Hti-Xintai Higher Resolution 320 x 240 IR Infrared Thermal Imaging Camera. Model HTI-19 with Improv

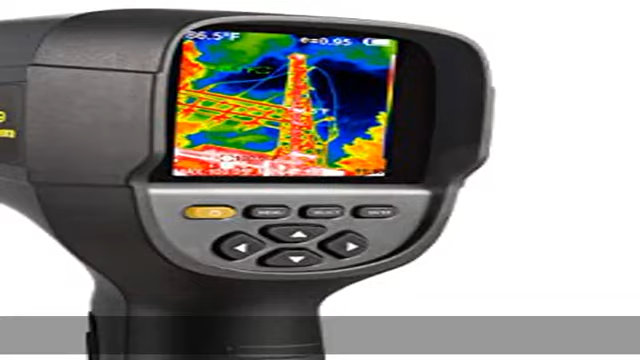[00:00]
About this item, easier to read, greater detail and accuracy with improved
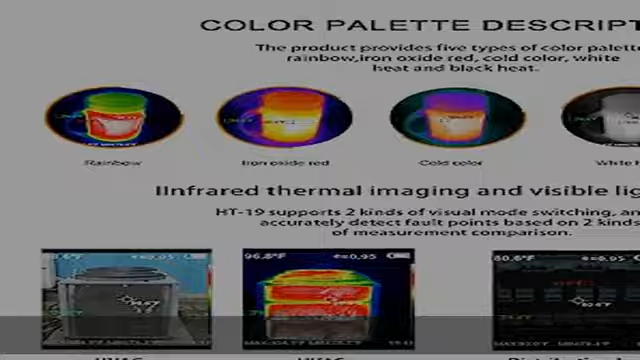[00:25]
0.5 color scale palettes make readings more useful and easier to visualize.
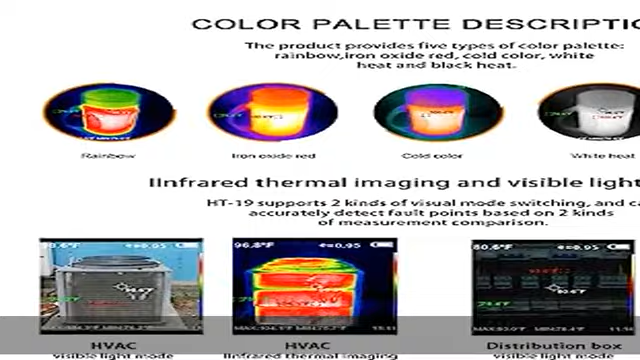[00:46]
3.2 color display screen makes work faster and more accurate. Get jobs done right in less time thanks to the excellent integration of surface temperature and real-time thermal imaging. Bonus 3GB built-in memory card included for convenient storage.
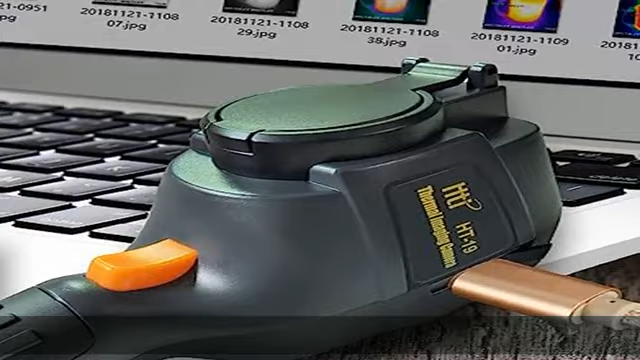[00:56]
Uses micro USB connection to display on laptop, computer other device. Easy to use with no learning curve. Simple push-button operation lets you start using immediately
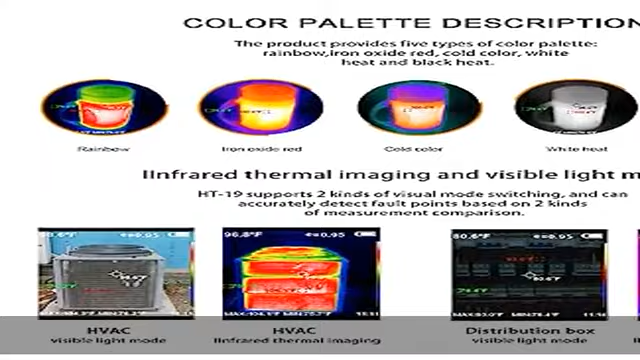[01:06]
to get better measurements and more accurate information and visualization. Lightweight with rechargeable battery for 2 to 3 hours of continuous working time on a single charge.